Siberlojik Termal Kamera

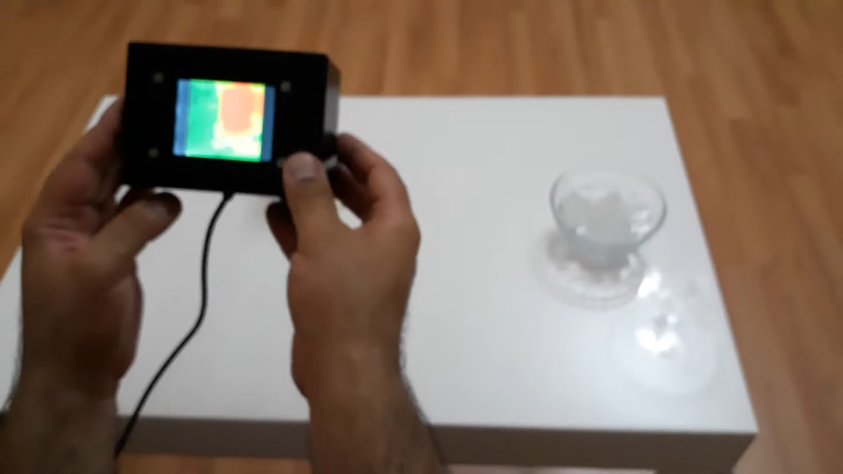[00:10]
Şu anda çalışıyor. 320x240 ekran çözünürlüğünde.
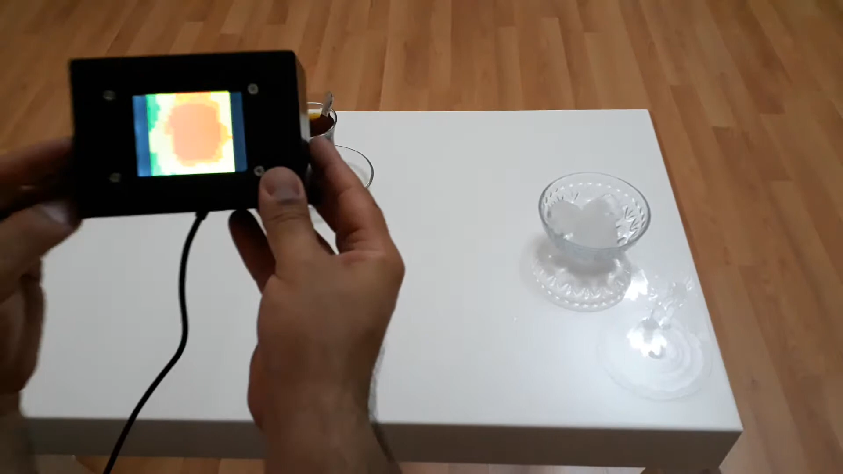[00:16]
Gördüğünüz gibi çayı ve buzu
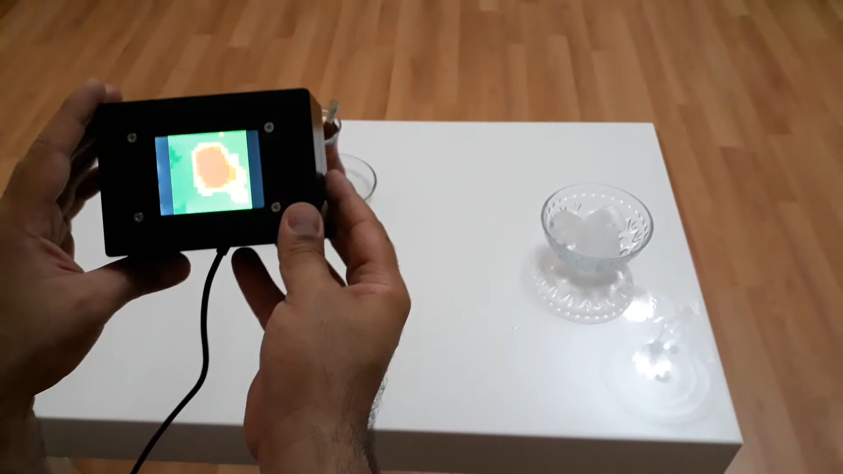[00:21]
istenilen ısıda gösterip değerleri ekrana yansıtıyor. Burada biraz daha interpolasyon çalışması yapacağım. Görüntünün netliği için kaba
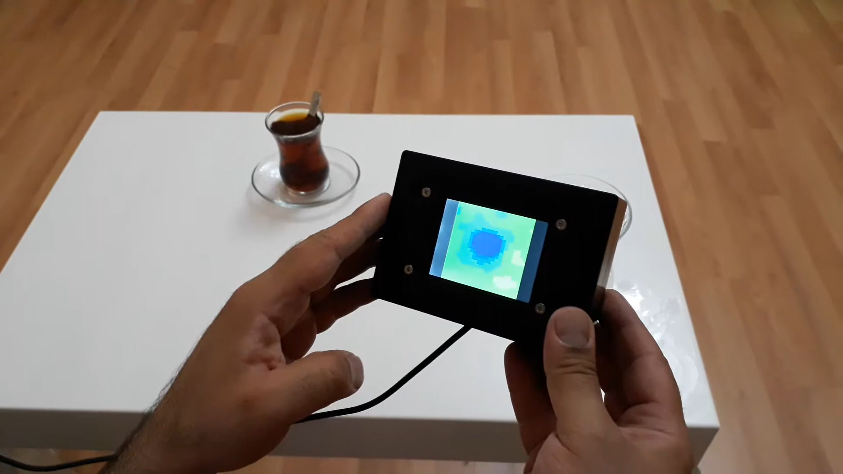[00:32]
bir görüntü ama termal kamera için ideal.